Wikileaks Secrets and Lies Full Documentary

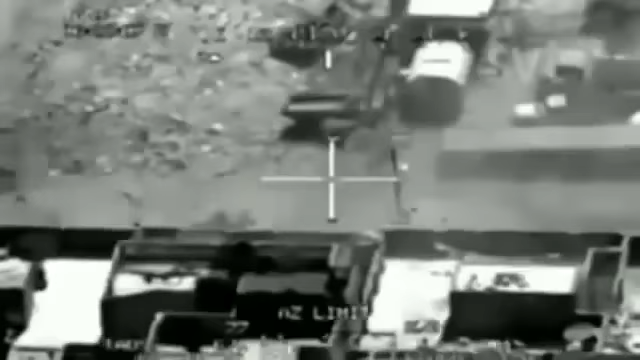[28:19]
Or shoot some more. The Reuters employee, Saeed Shma, has been seriously wounded.
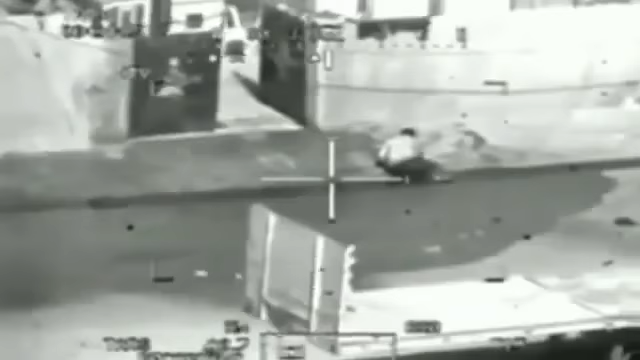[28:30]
He's getting up. Maybe he has a weapon on his hand? No, I haven't seen one yet. It is very important to offer a voice to the voiceless. Nobody really believes the people on the ground when they're trying to tell what the war crimes are occurring, and that happened to the people there.
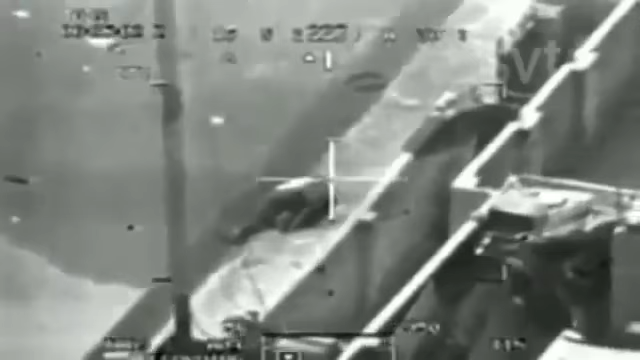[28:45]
So I offered to help with this in any which way possible. Bushmaster, Crazy Horse, we have individuals going to the scene.
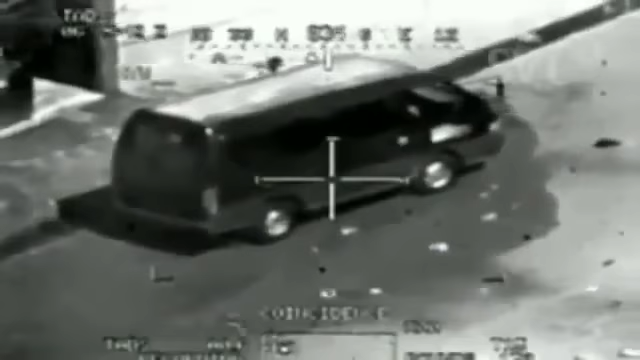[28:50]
Looks like possibly picking up bodies and weapons. To be engaged. Hey, we need to stop that. We get down there. We need shoot. To shoot. To engage. Picking up the wounded. Yeah, we're trying to get permission to engage. Come on, let us shoot. A father driving his children to school catches sight of the injured man and stops to help him.
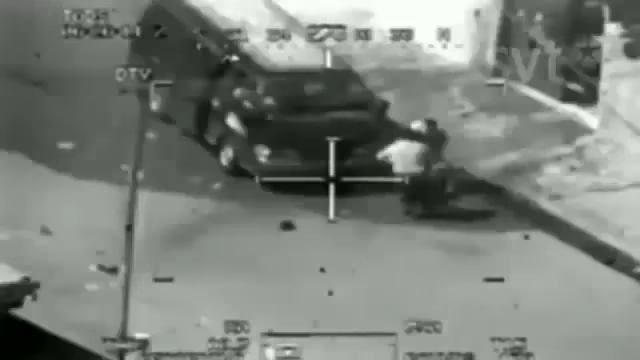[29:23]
It's Bushmaster 7, go ahead. Roger, we have a black SUV or a bongo truck picking up the bodies.
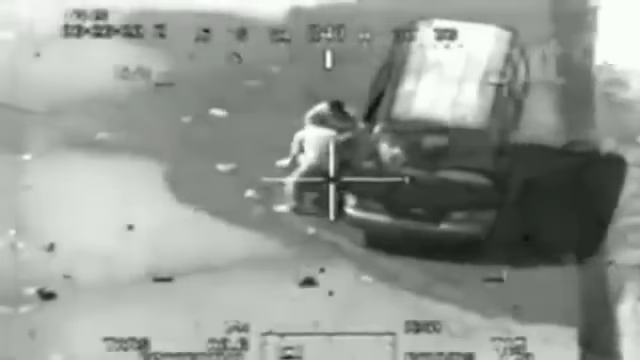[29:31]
Request permission to engage. Bushmaster 7, roger. This is Bushmaster 7, roger, engage. 1-8, engage. Clear. Come on. Clear.
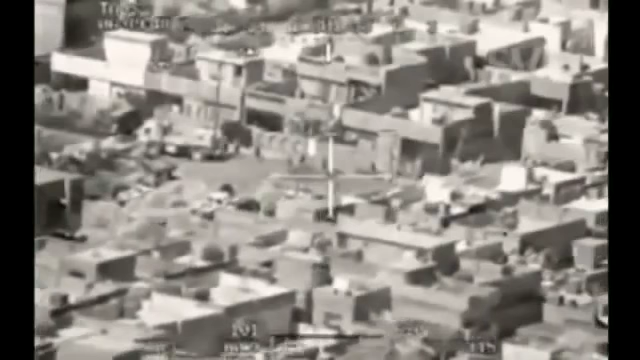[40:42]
These images are of a helicopter crew who have just received orders to bomb a building where three enemy soldiers are thought to be hiding. If you'd like, Crazy Horse 1-8 to put a missile on that building. A passerby suddenly turns up. But the crew don't wait.